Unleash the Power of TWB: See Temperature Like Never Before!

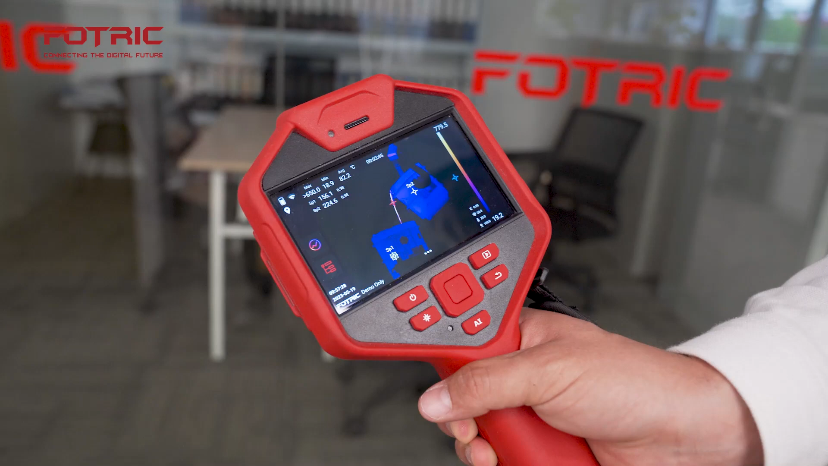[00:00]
Have you ever wondered why thermal images in high-temperature environments look dark,
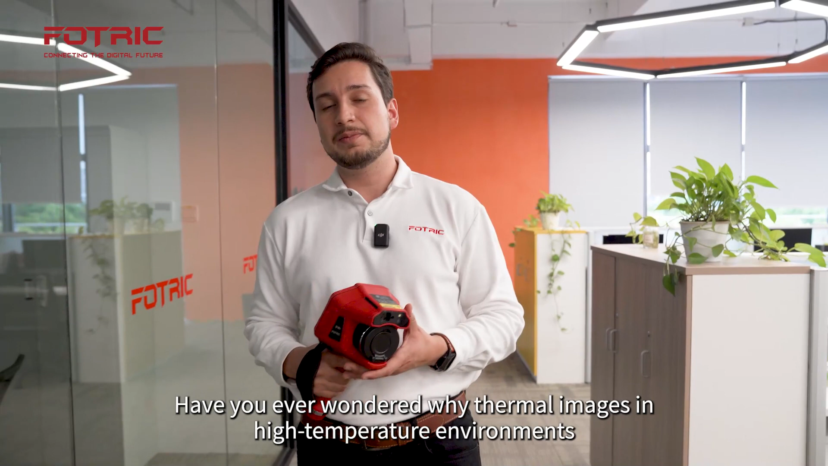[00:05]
unbalanced and lacking detail? Let's take a look at this scenario.
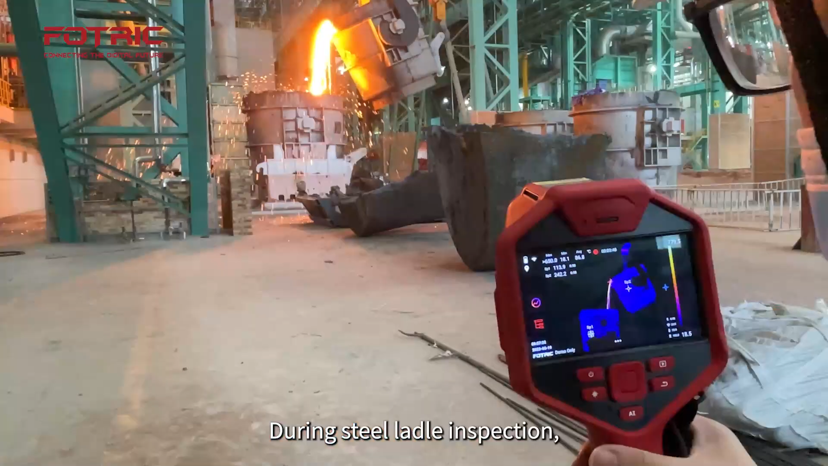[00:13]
During steel ladle inspections, high-temperature molten steel distracts the camera and makes ladles look indistinguishable. With Photrix innovative TWB mode, you can now overcome this challenge.
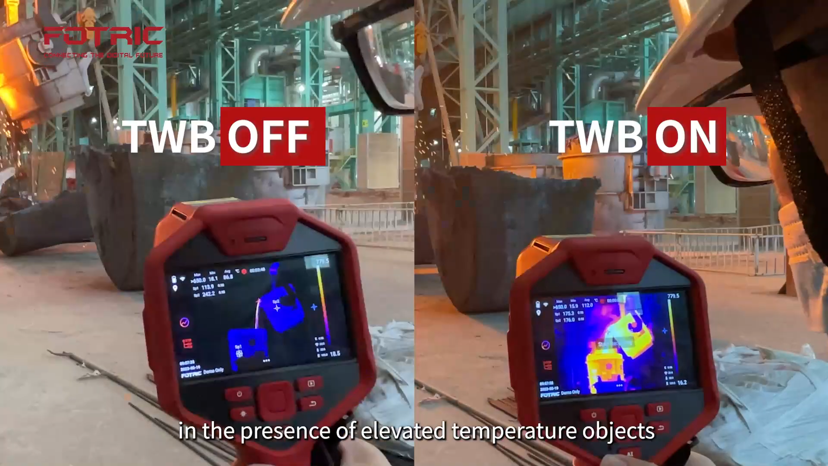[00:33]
making the whole image more vivid and enhancing subtle temperature differences.